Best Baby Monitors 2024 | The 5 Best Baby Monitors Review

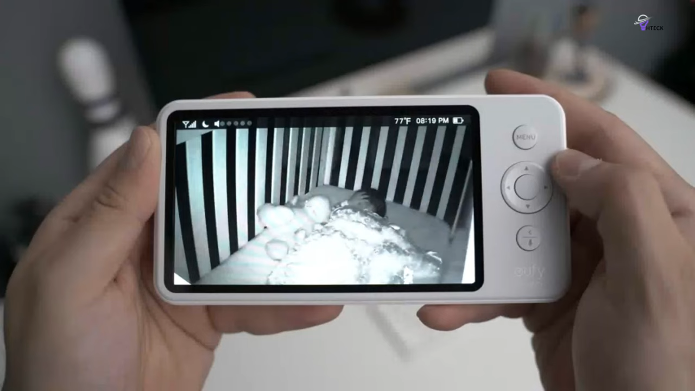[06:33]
It may not have motion alerts, but it is a reliable monitor with a large screen that offers excellent value for its reasonable price. Number 1.